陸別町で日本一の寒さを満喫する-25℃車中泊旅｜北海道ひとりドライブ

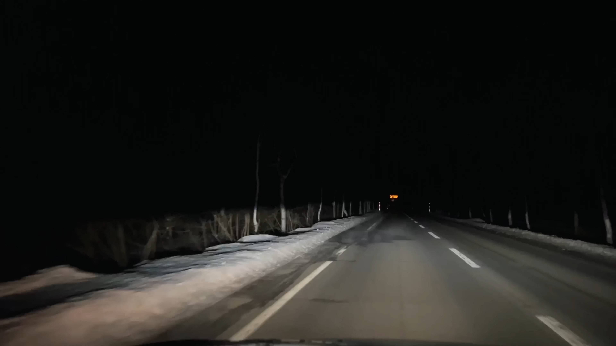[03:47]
おー、びっくりした。霧かマイナス17度、
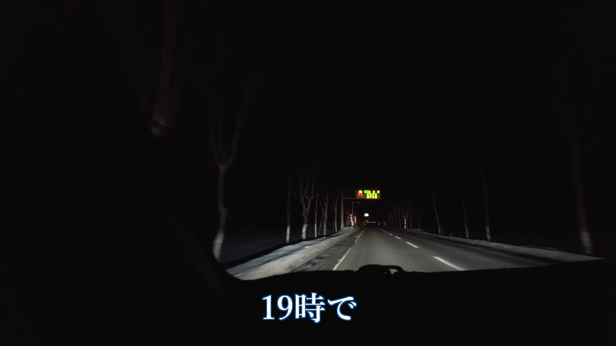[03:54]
7時で確かに寒い。
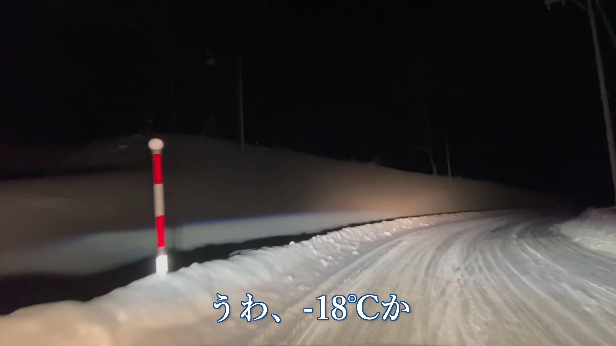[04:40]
18度か。おお、マイナス20。席観測所、なんか人がいってる気配がない。